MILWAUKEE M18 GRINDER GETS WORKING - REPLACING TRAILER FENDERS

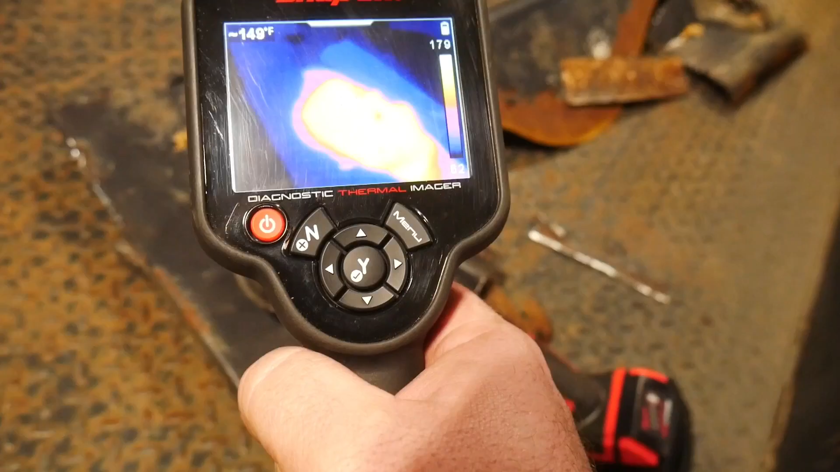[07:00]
On screen: spot 149°F
And it looks like, well, let the snap-on gun calibrate. We're at like 174,
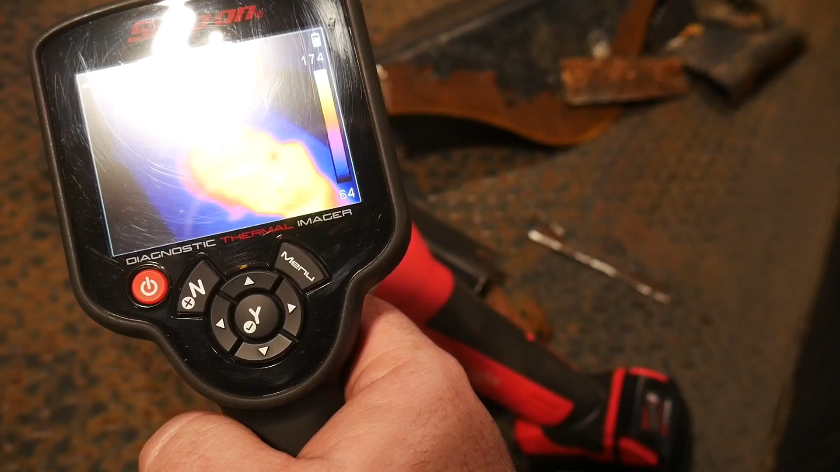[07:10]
175 degrees right up in here. So almost 200 degrees at the head. This thing is screaming and that's going through two of the M18 batteries straight.